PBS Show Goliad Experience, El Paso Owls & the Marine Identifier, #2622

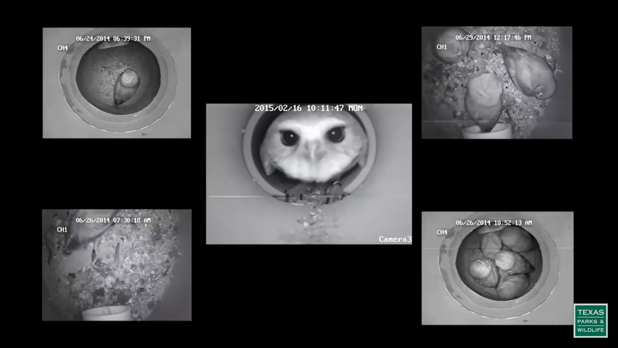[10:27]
Number of eggs laying, number of nestlings, their behavior or their prey items.
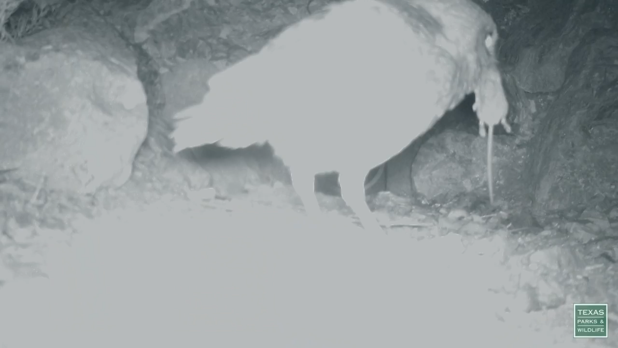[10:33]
This one looks like it might be foraging.
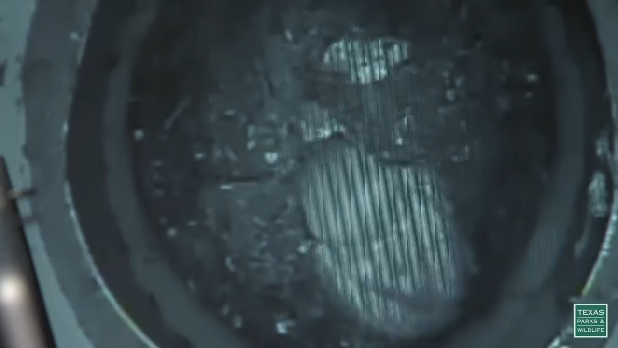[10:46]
and lizards, and even a snake.
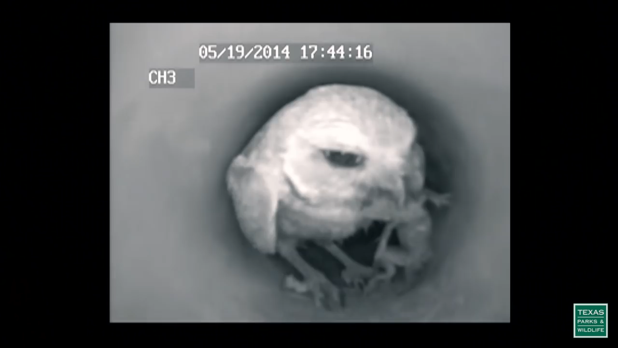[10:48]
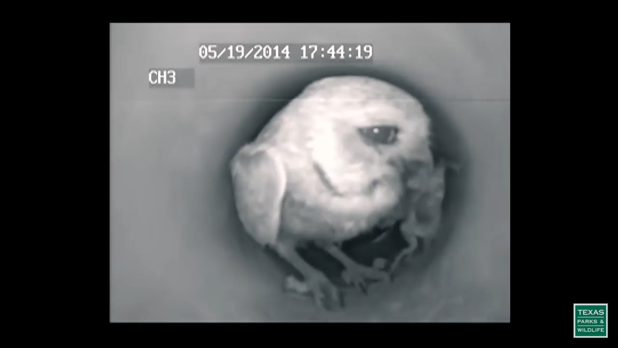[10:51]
Lois is also learning how the owls can become prey themselves.
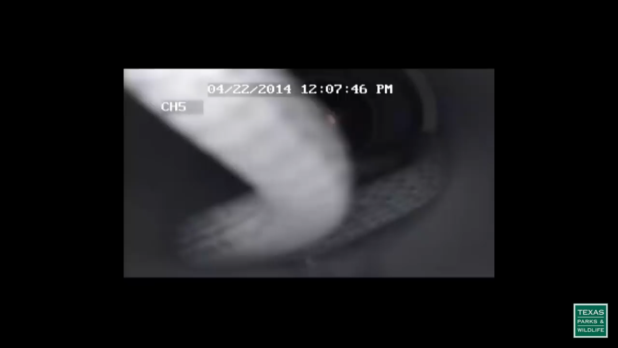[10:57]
I have had coach whips go into the burrows, but fortunately the owls were smart enough not to go anywhere near that snake.
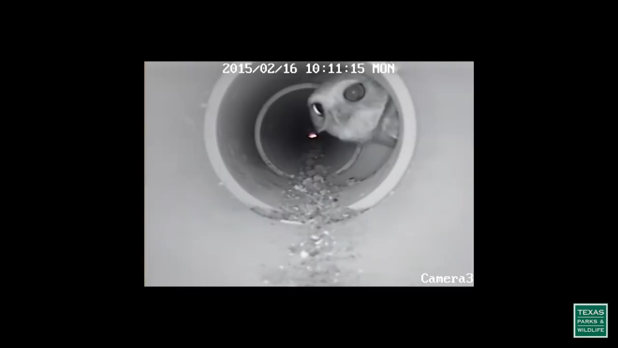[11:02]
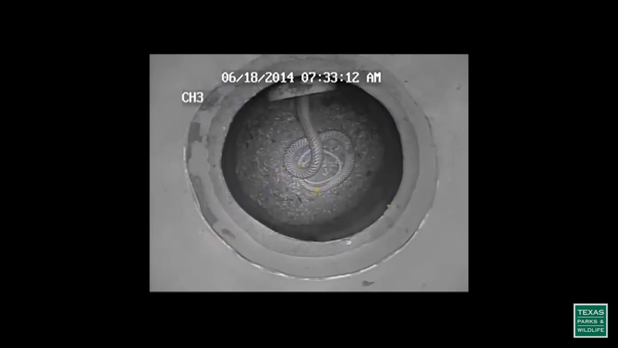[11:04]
I went to check a nest box, which at one point had eight eggs in it. And when I checked it,
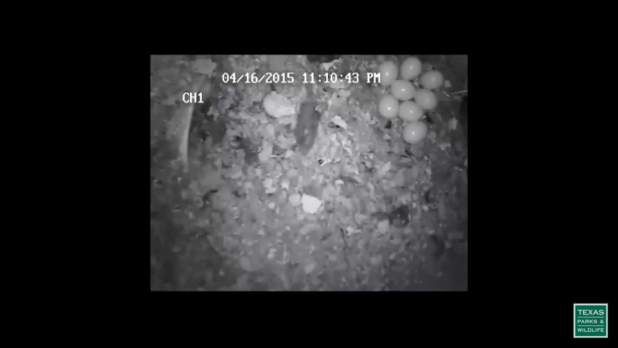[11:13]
there were no eggs and there was a snake skin left behind. Probably a gopher snake ate all the eggs and then decided that was a good place to shed.
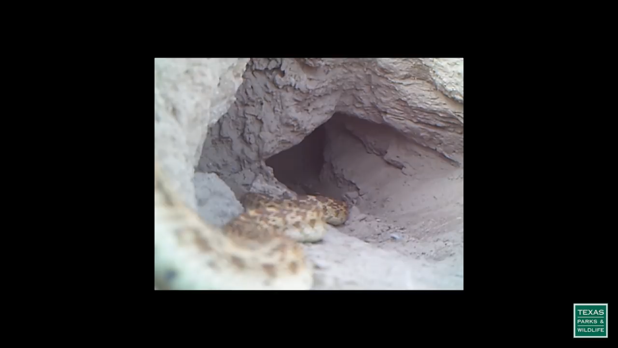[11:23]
But the skunk discovery is the most recent, rather astonishing discovery.
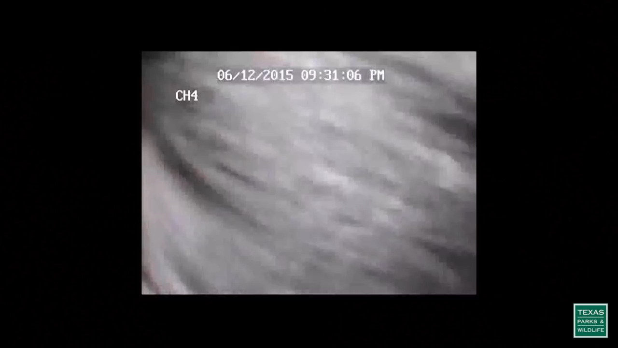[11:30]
Skunks are going into the burrows and occupying them,
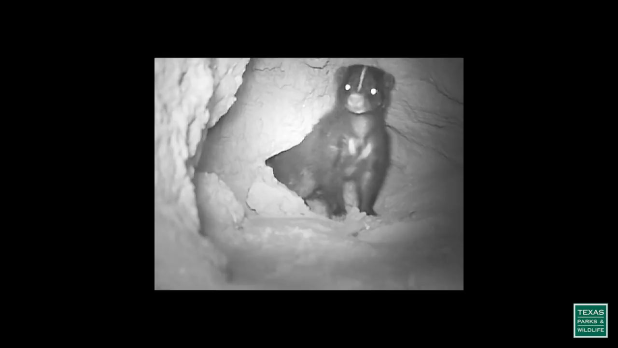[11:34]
and in some cases, preying on the owls themselves.
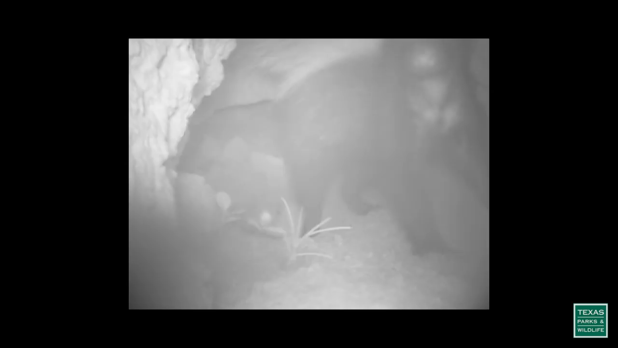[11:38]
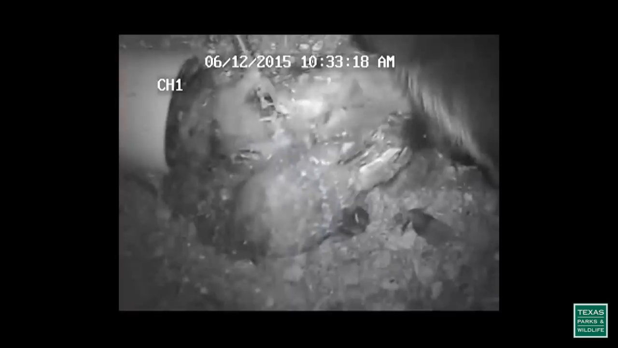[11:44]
But this has happened two or three times now.
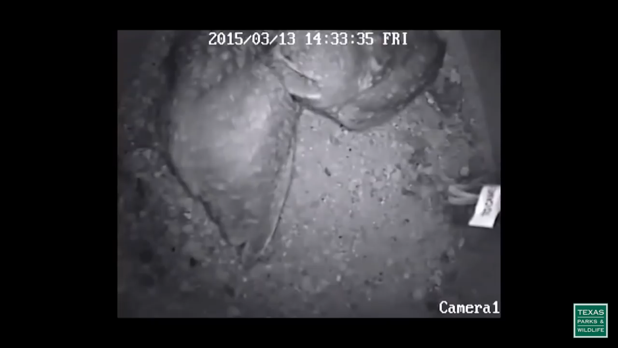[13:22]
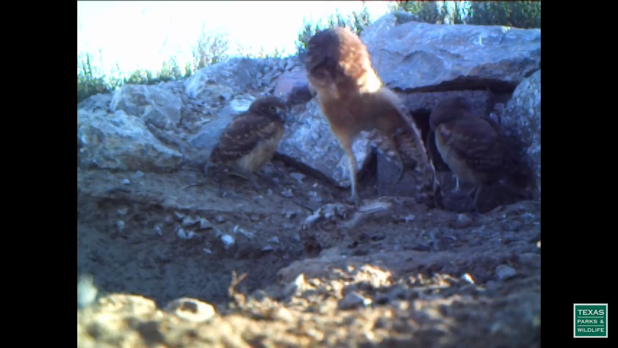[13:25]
Lots of wing stretching, leg stretching,
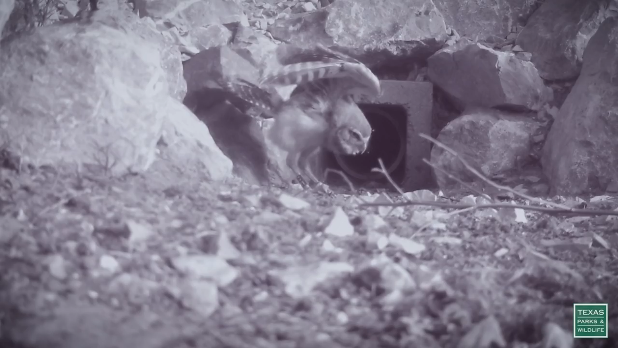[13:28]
and bobbing up and down when they sense danger.